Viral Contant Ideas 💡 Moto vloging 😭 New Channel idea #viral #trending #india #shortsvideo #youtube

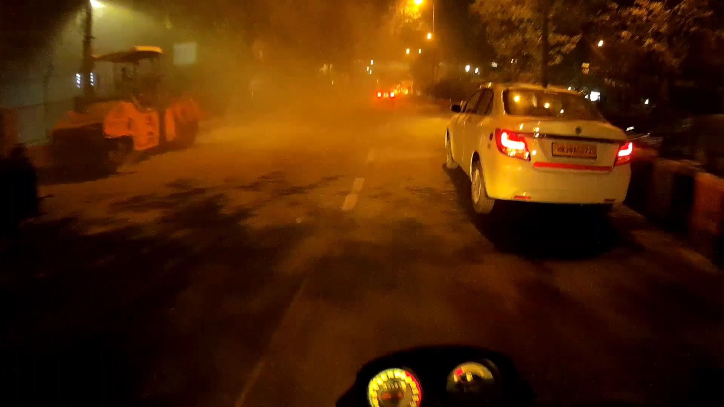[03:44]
इतना ज्यादा जाम है इतना ज्यादा जाम है कि क्या बताओ परेशान का रखाए बंदे यहां पर पूरा साउथ देली में जाम है पूरे दिन रात के 10-11 तक जाम लगा रहता है तो मुझे अभी जाना चिराग दिली जो आपको बोट देख रहा है चिराग दिली का उसी रो�
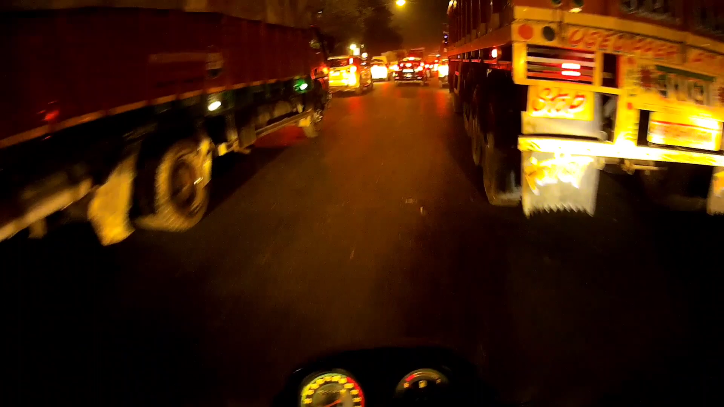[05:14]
जाम जान अभी जो हैना बहुत कम हो गया दिन में बहुत लंबी लाइन लगती या नि
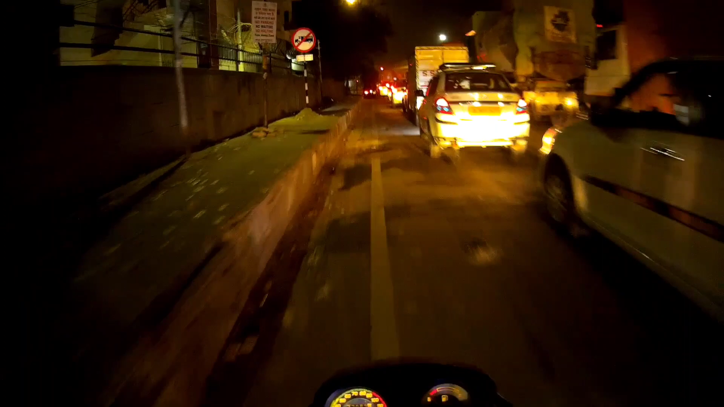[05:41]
पूरा साउथ देनली परेशान है इस फ्लाइवर के काम से अब यहां पर रूपना ही पड़ेगा ना
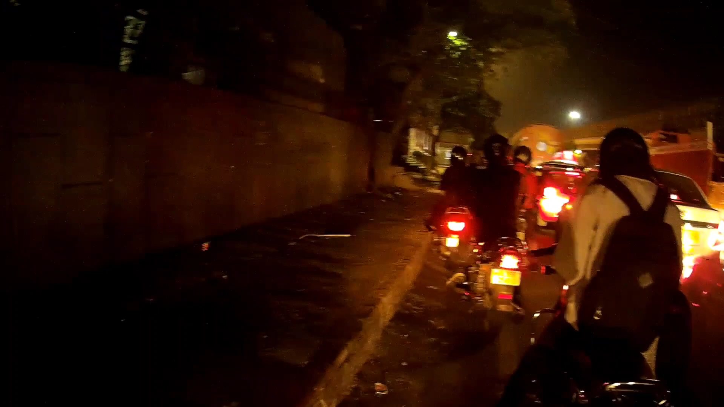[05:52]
सामने दो ओटो आगया यह दोन ओटो नहीं आता न फिर अब तक मैं निकल सकता था चलो रेड लाइट जो है खुली गया चलो चलो चलो नहीं तो फिर फज्जा होगे रात की एक बज़रा एक देड़ बज़रा
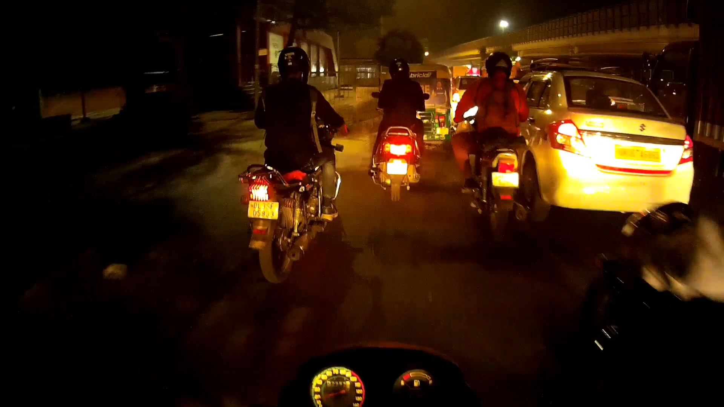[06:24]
है यह अभी ट्राफिक जांप यह दिल्ली और मैं इस टैम पहुंच वह चुराग दिली के फ्लाइवर के बिलकुल नेचे और यहां से मुझे मेरा घर जोना एक किलो मेटर भी निया पा